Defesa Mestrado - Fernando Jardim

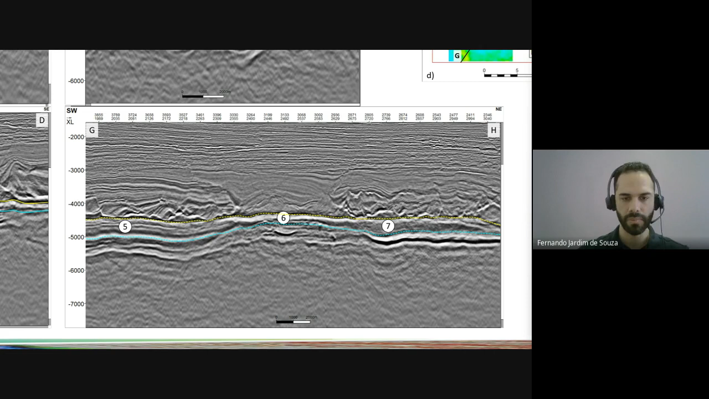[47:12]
só que ela não é igual a essa 5, ela não tem as reflexões internas, ela é meio transparente. Enfim, a gente tem essas variações e a gente foi tentando ligar isso com um contexto geológico mais regional, né? Analisando espessura, contexto de embasamento e tal.